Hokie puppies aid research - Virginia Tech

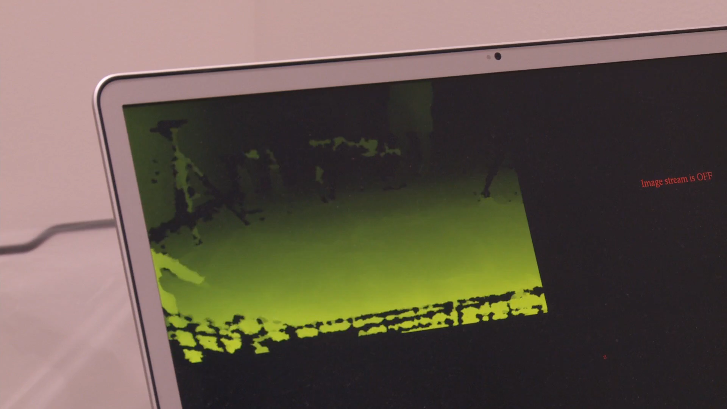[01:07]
And what we've developed is a pipeline where we're creating three different video streams from this depth map and then creating a really exotic point cloud of these dogs moving in sequence.